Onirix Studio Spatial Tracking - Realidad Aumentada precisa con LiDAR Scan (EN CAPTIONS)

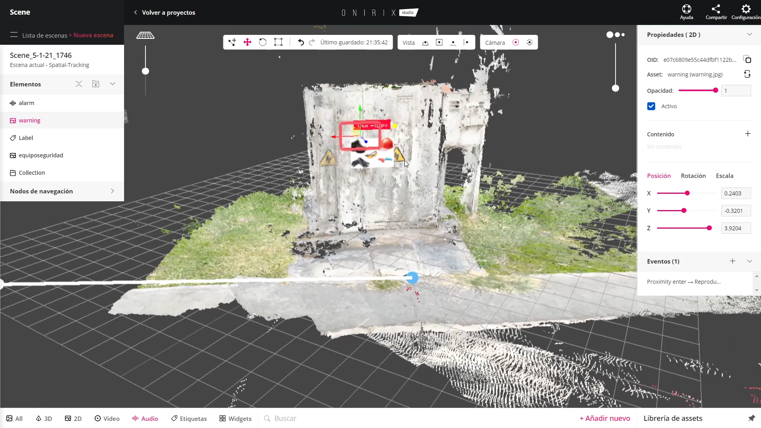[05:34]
Presionamos la imagen de equipos de seguridad y accedemos a esta opción.